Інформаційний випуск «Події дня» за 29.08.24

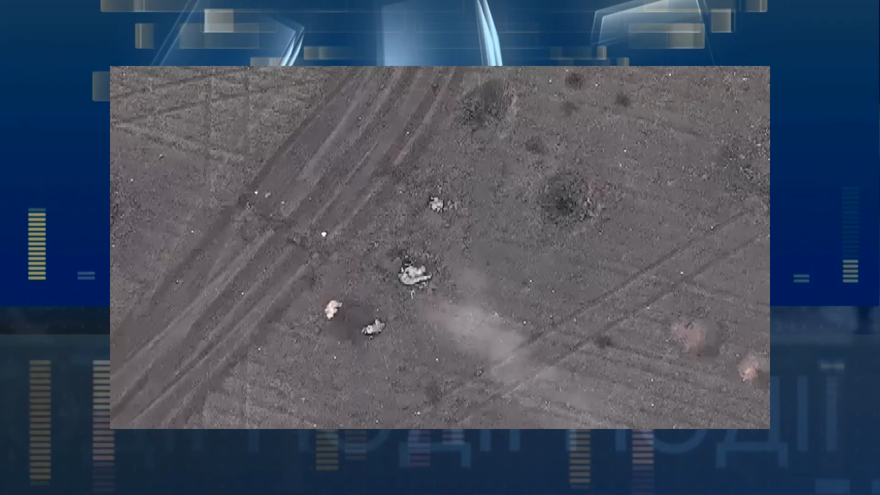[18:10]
Це вдалося, відволікли, я заскочив їм за спину і вдалося знищити велику кількість особового складу ворога.